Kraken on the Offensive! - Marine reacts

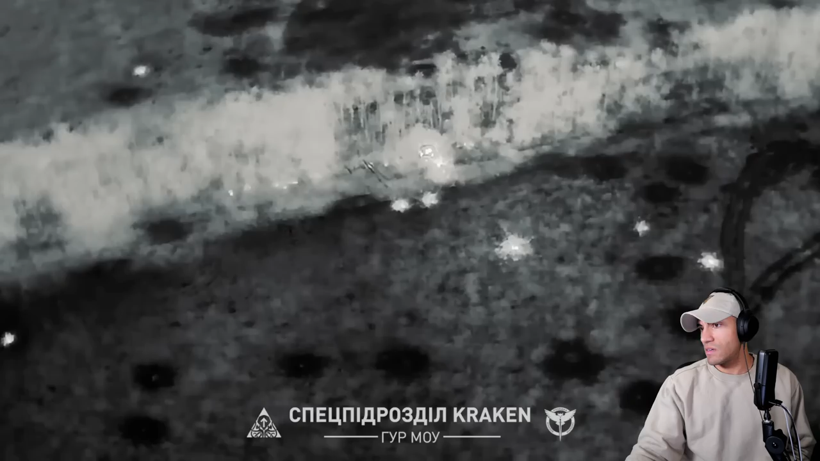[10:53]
Man. Just goes to show why thermals are so scary but also
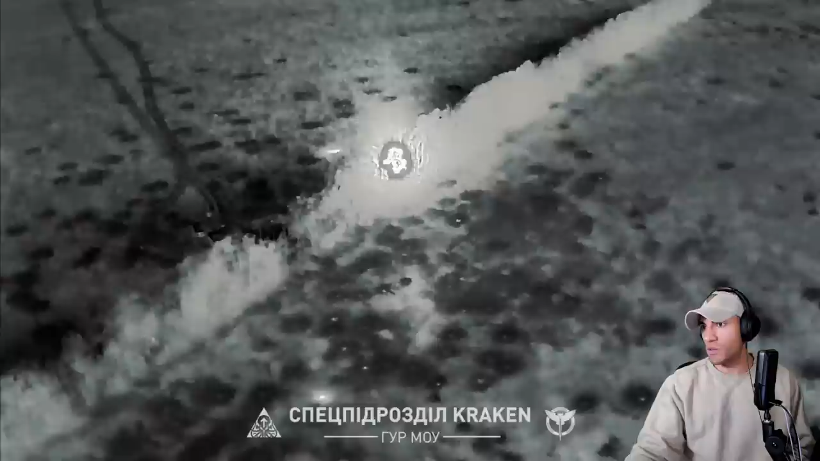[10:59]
super nice to have on your side. it makes for adjusting fire super easily.
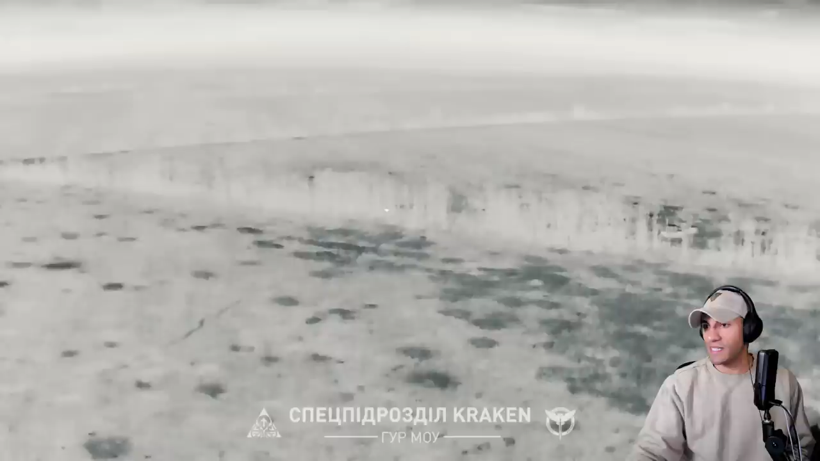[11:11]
Dude, they're just reducing this entire tree line. It's so crazy.
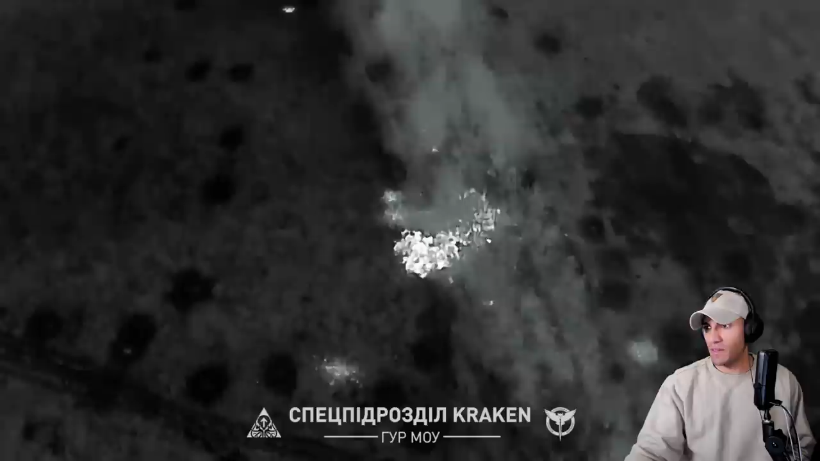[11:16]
It's like that's like the only areas that they could find to build a somewhat covered concealed position and they just reduced it.